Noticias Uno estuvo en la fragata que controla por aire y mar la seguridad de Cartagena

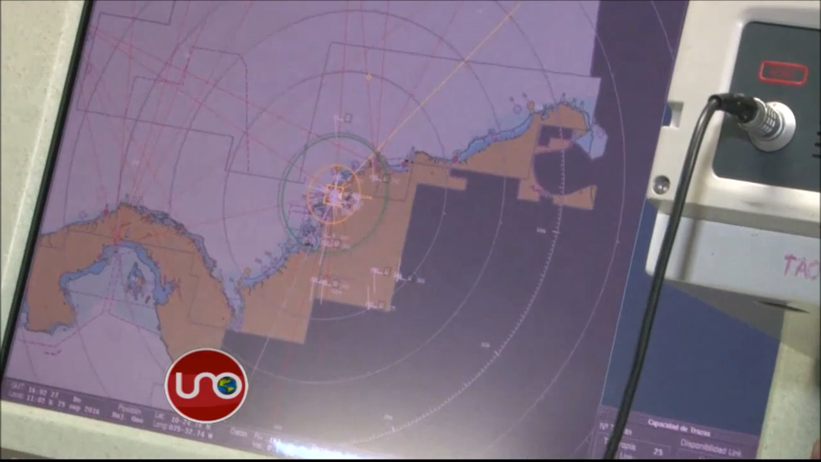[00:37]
Un equipo de 86 hombres se concentra durante 24 horas en este centro de operaciones tácticas
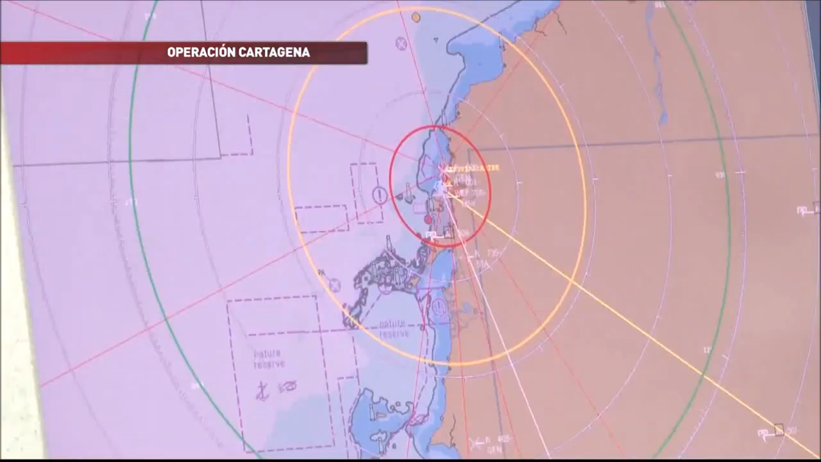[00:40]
y de inteligencia que vigila con radares y satélites desde la plataforma continental hasta el espacio aéreo de la zona.